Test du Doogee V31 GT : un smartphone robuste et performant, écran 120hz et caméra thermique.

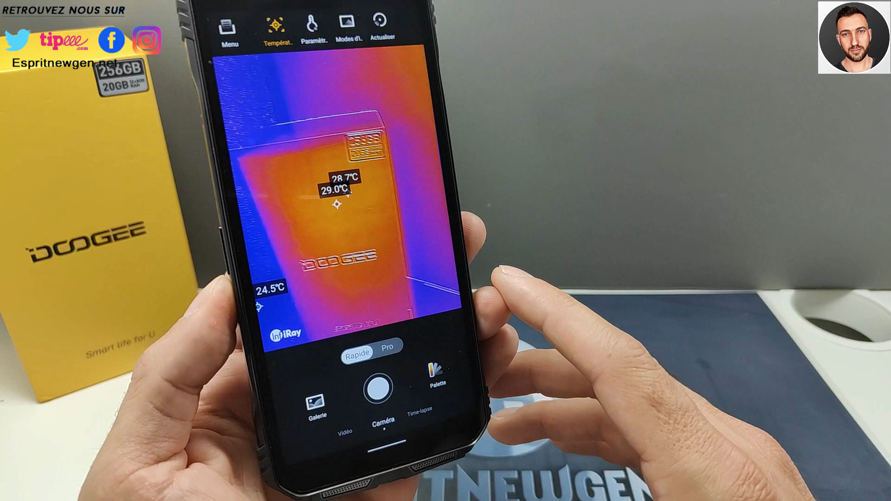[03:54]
Donc là, vous l'avez en temps réel, donc là je suis dans l'option qui te permet d'avoir la température.
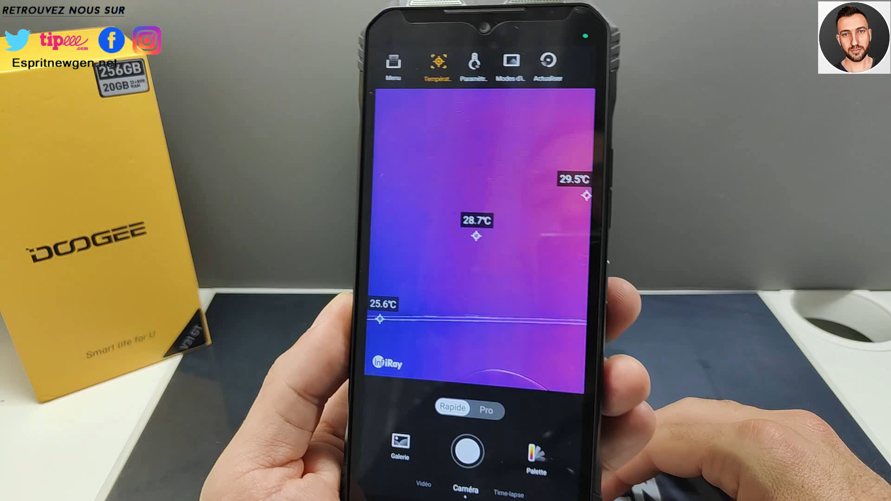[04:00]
On screen: spot 28.7°C, max 29.5°C, min 25.6°C
Après il y a plusieurs modes, plusieurs menus, donc après ce sera vraiment pour des gens qui en ont besoin.
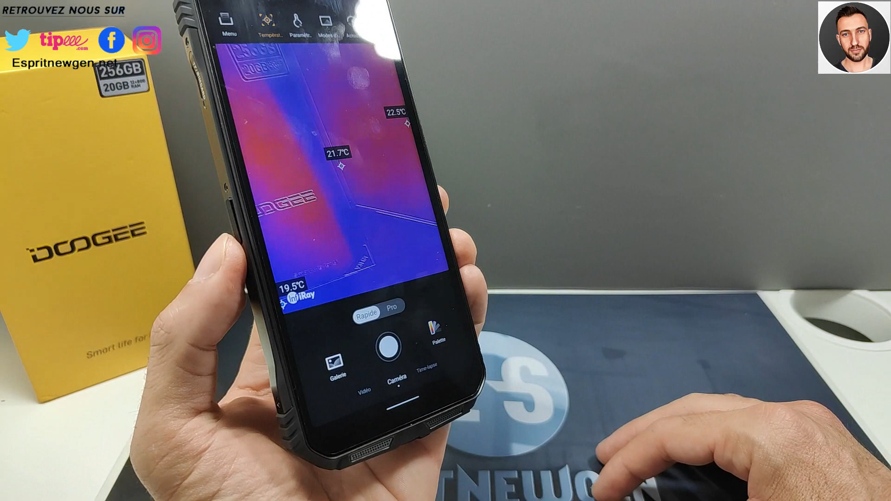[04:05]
On screen: spot 21.7°C, min 19.5°C
Donc caméra thermique, je vous dis, et aussi caméra on la verra tout à l'heure à la partie photo, caméra nocturne qui permet de voir comme en plein jour dans le noir, en noir et blanc bien sûr.